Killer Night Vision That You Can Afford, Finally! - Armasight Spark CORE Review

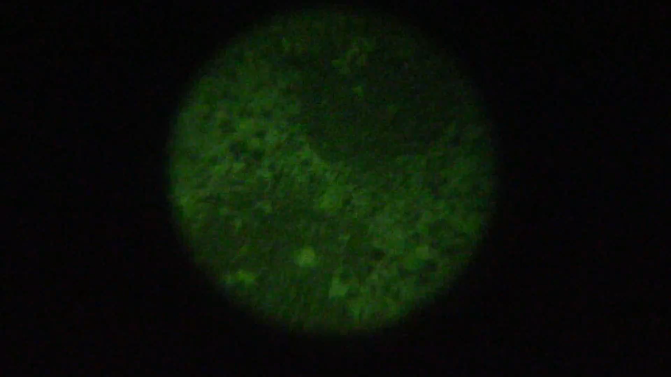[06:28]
And it's not too hard to find CR123s anymore. The single CR123 battery is ready to run for 40 hours. I'm not sure if that's with IR or not. But I know I've put in a good chunk of hours. At least over 20 and it's still running strong. And that's with IR running most of the time.
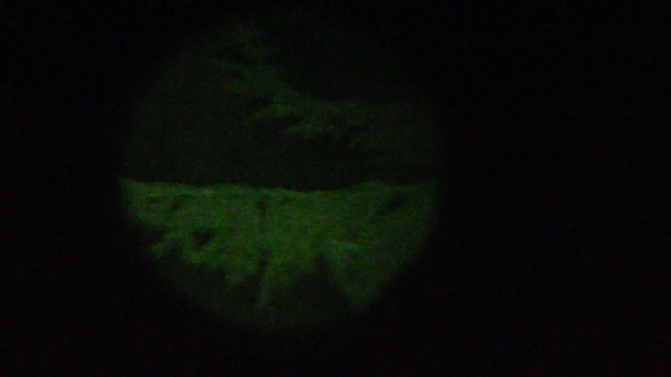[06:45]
When it comes to the actual resolution of the Spark.
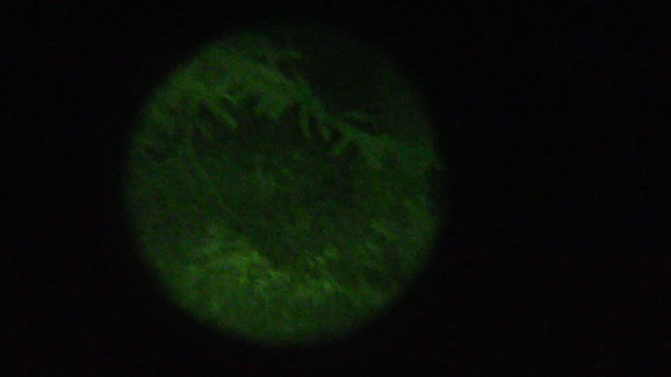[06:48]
It's pretty impressive.
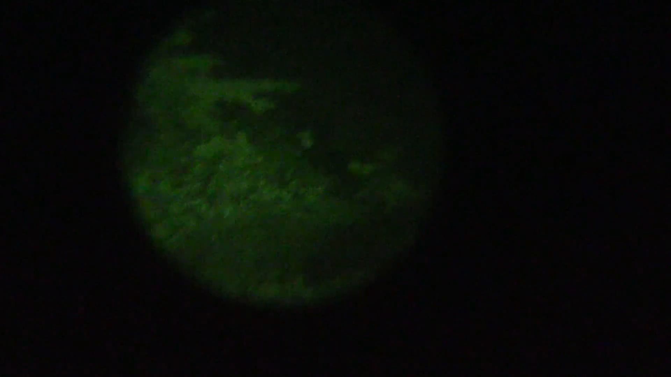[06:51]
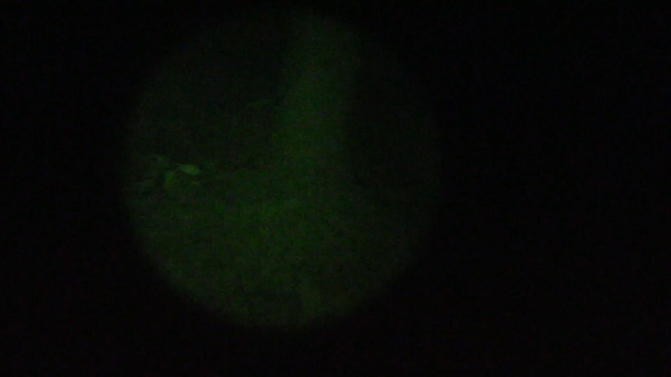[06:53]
At 60 to 70 line pair millimeter resolution.
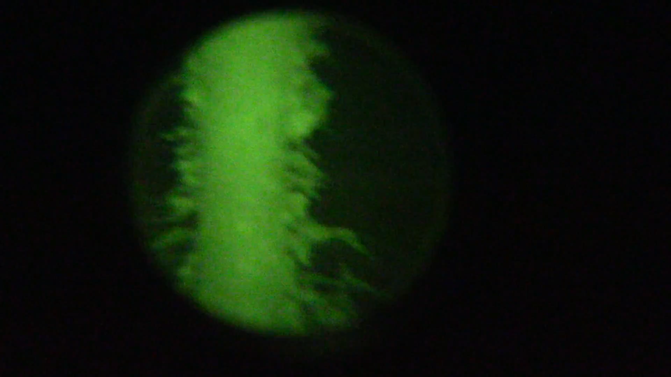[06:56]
It's right on par with some Gen 3 devices.
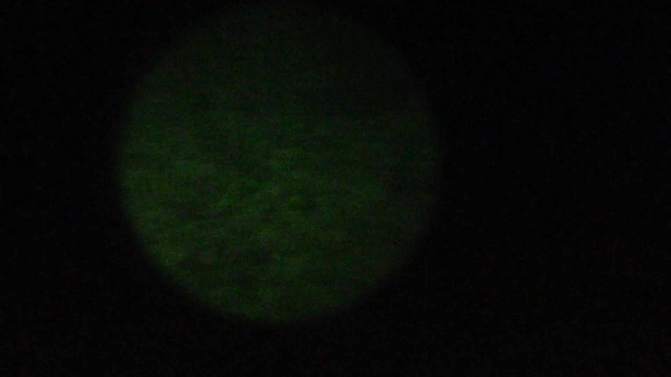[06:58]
When it comes to Gen 1 devices.
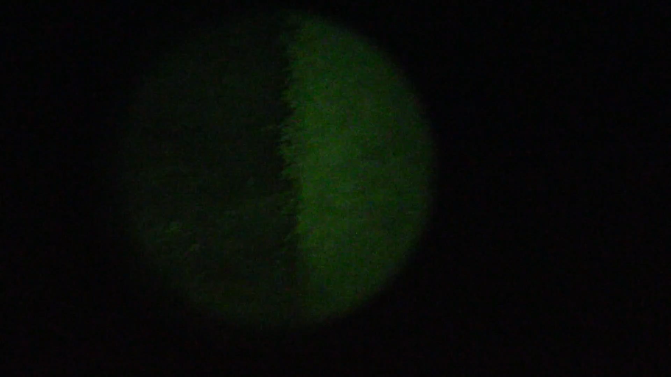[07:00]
It really is in another league.
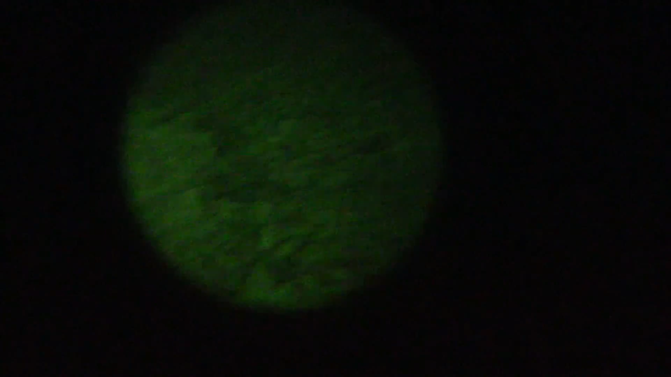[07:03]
In fact all new models of the Spark are supposed to come in at 70 LPM. That truly is impressive. As most Gen 3 technology is coming in at about 57 LPM.
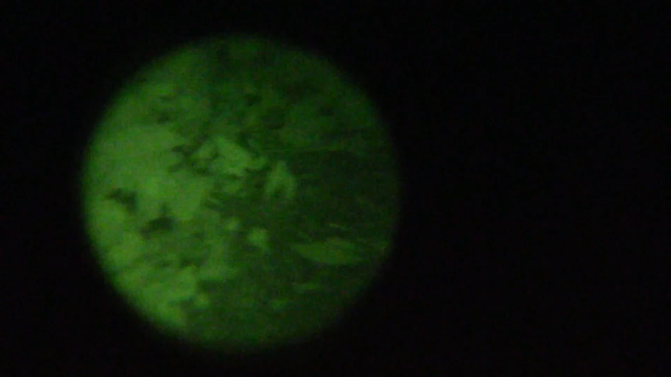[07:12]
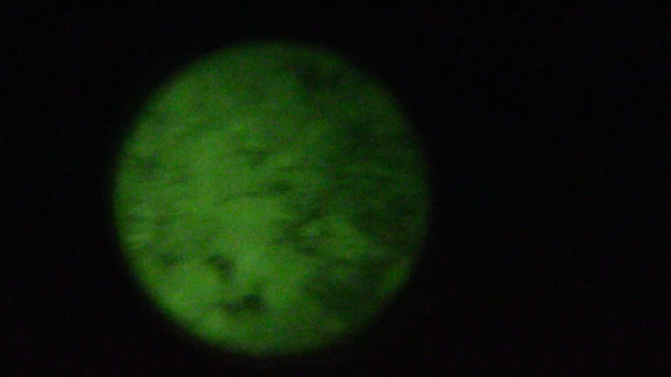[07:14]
And Gen 2 units are dropping down to about 45. So the Spark as far as resolution is concerned. Truly is in the upper echelon of night vision.
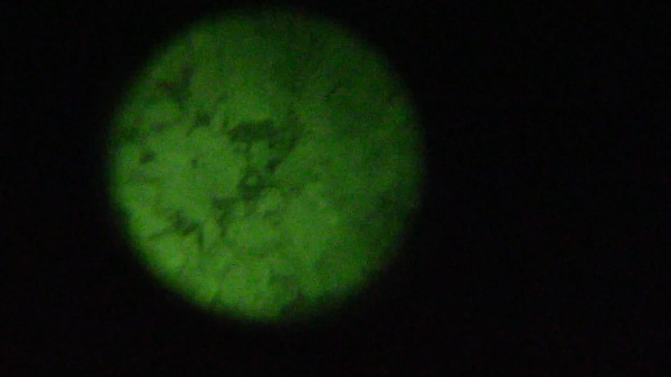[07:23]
You might wonder if the resolution is so high. Why is it still a Gen 1 device? Really the only reason is it doesn't have a micro channel plate. Besides that it's definitely a superior technology to Gen 1 devices.
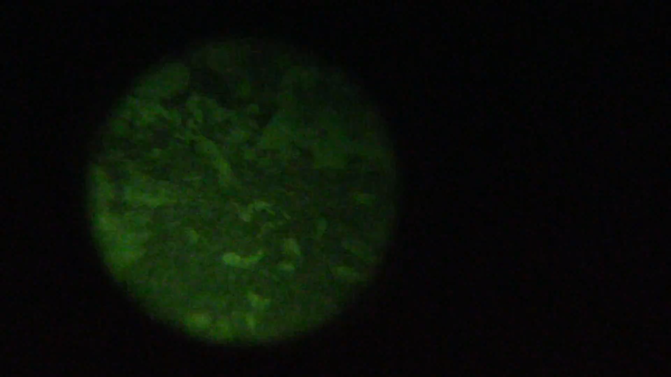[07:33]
Generally with Gen 1 you're going to have a glass tube inside. What they've done with the Spark is they've created what they call the ceramic optical ruggedized engine.
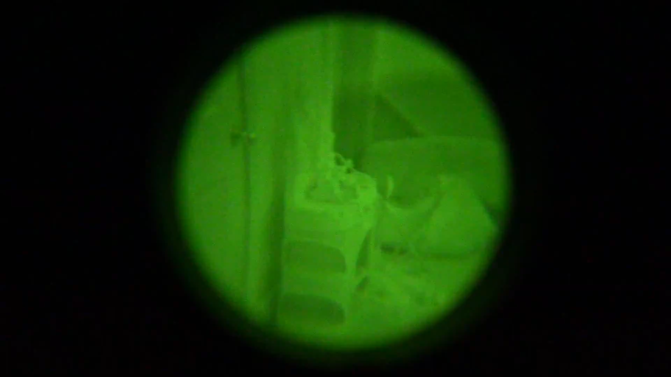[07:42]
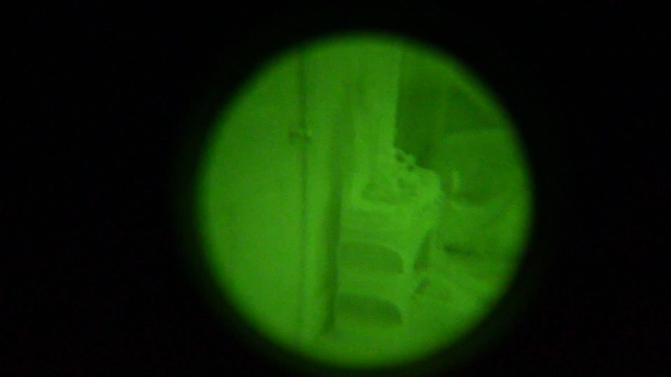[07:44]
So that's what the core is.
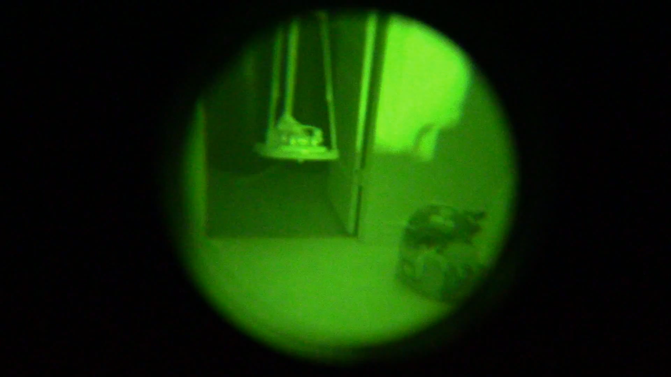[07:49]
What we're talking about is the Spark uses a ceramic compound that they fuse with metal alloys.
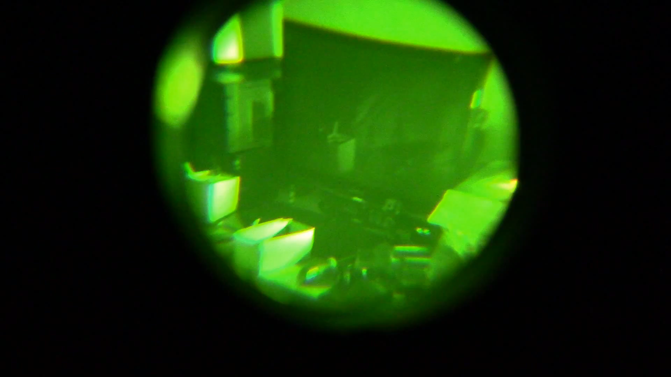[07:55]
It's very similar to what you're going to see inside of a Gen 2 or a Gen 3 device.
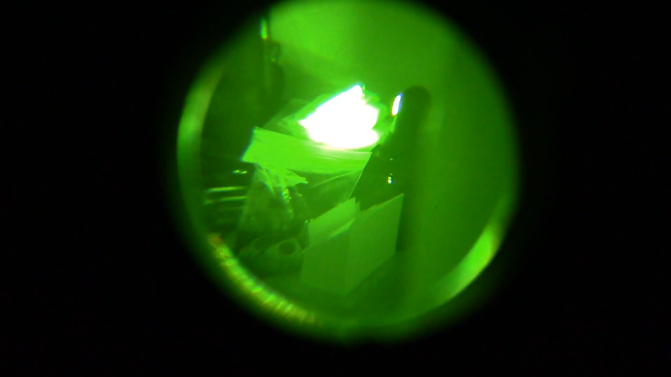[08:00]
So really it has as much in common with Gen 2 and Gen 3 as it does Gen 1.
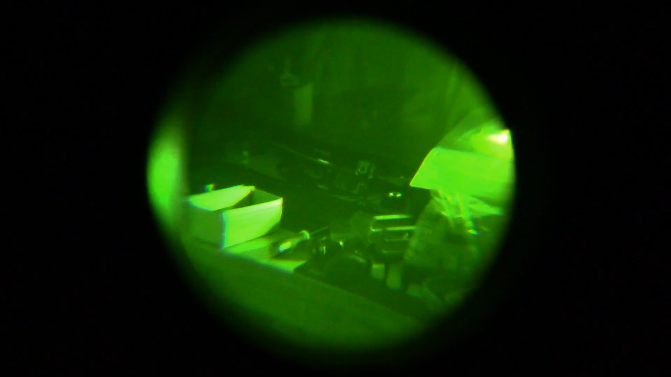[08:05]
Yeah I was doing some projects on the desk there just now. The last night vision device that I had was actually a 4 power.